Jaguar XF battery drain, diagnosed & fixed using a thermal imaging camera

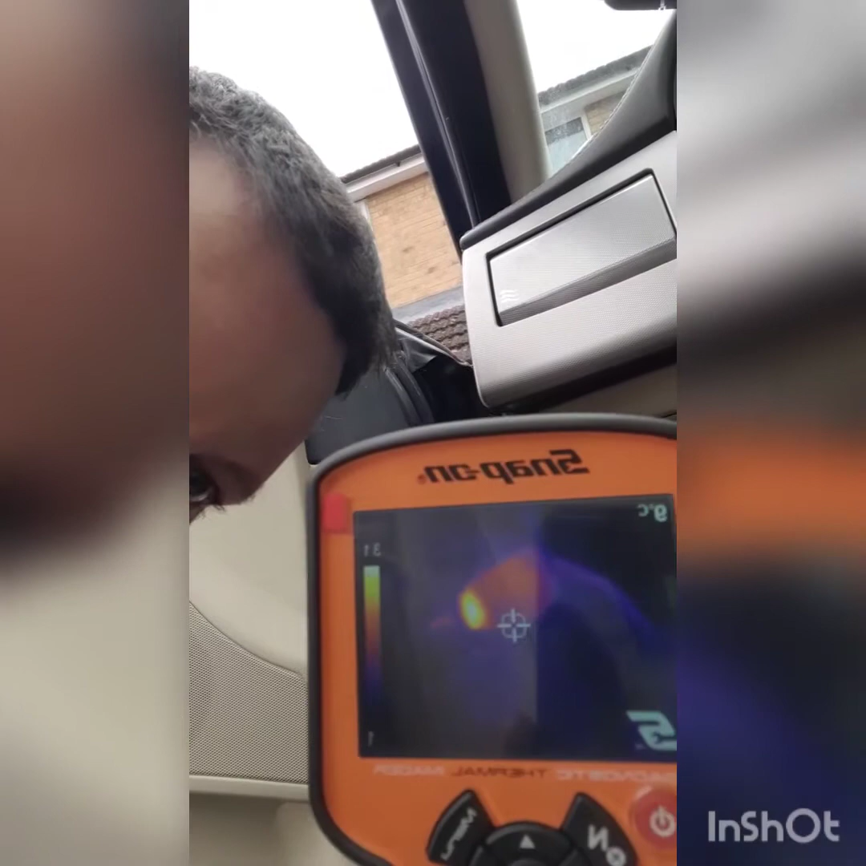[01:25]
This is in the driver side kick panel on top of the fuse box.